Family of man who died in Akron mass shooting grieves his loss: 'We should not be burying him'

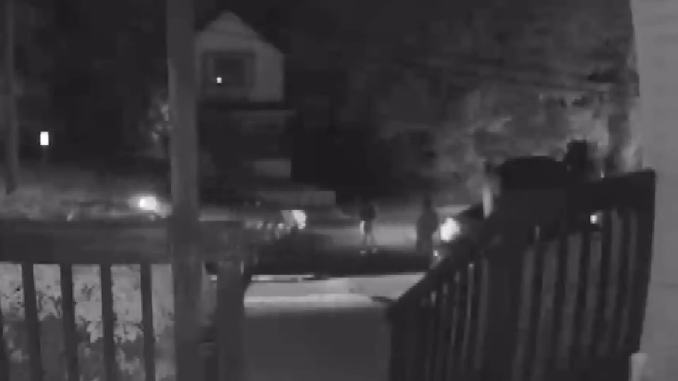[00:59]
Moments after gunshots went off early Sunday morning on Kelly and 8th Avenue. Okay, what's going on?
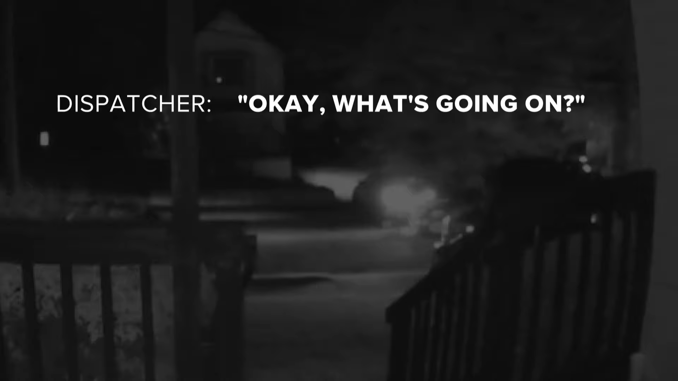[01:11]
A couple of people were shot out here. Somebody just came through shooting. The 911 calls to Akron police were frantically made.